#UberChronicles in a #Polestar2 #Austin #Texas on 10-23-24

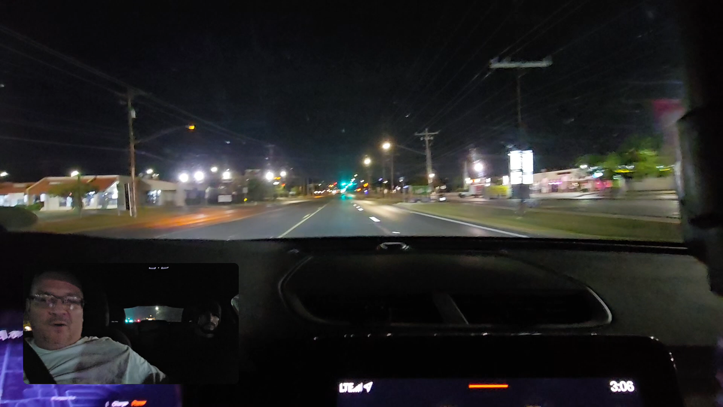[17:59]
All right. Yeah, because I missed the fucking turn and shit on the freeway and shit. Quarter mile, turn right on Masterson Pass. Yeah, he's gonna take a right at the thing. All right.
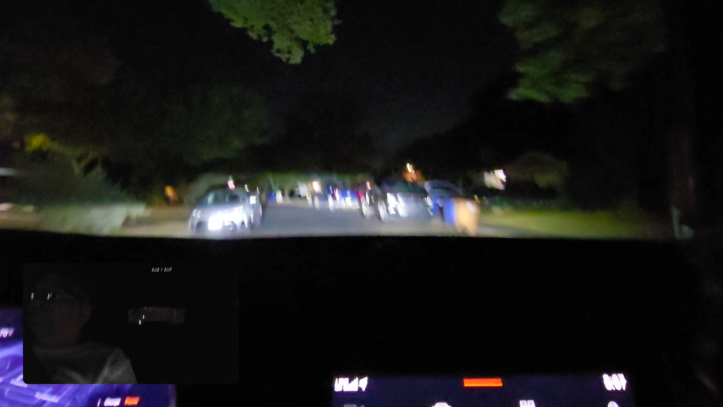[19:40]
Damn, there's some bright ass lights. That's the high beam. Oh. But it just really goes higher. It doesn't go.
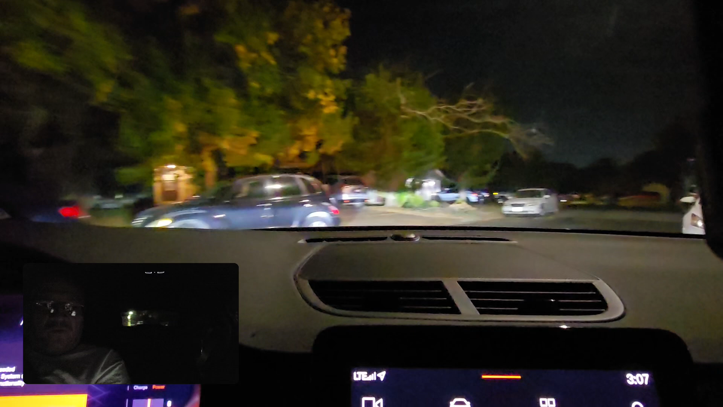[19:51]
It doesn't get brighter right there. It just goes higher. Damn. Good right here. On the right or the left? Or? Good right here. Enjoy the rest of your night.